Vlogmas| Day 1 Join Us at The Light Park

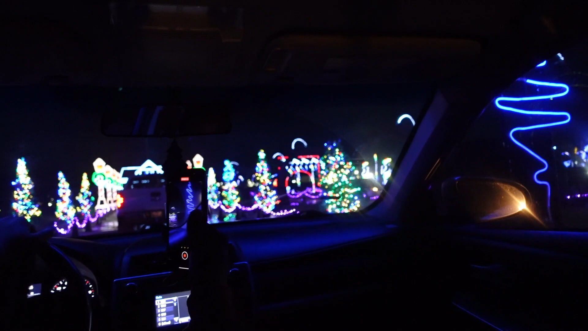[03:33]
Look at all the pretty lights. Say Christmas tree. Look. Look straight ahead. Look, they got the kids out the sunroof. Yeah, that's what they do. You can, they had it all on the video. The kids can hop out the sunroof or sit in the trucks in the back.